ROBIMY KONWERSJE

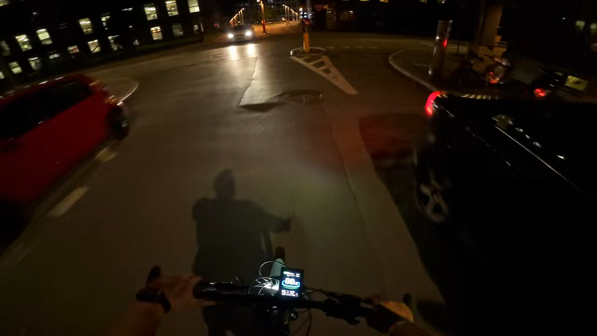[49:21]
W ogóle prędkość pokazuje, nie wiem, tak jakby, nie wiem, było ustawione chyba zły obwód koła, bo
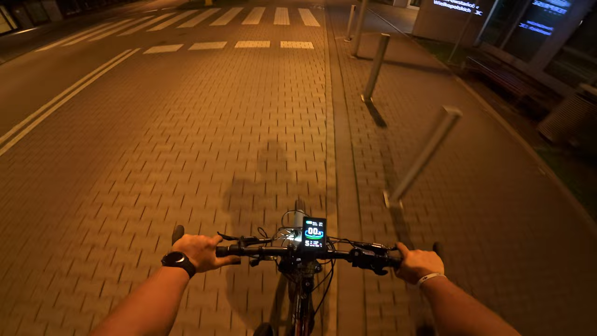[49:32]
tak przy 30 mi się wydaje, że jadę koło 30, to dopiero pokazuje, że jadę 12. No, tu fajnie łapię, to że jestem przodem. Też mi tu wpada wibracja, nie podoba mi się to.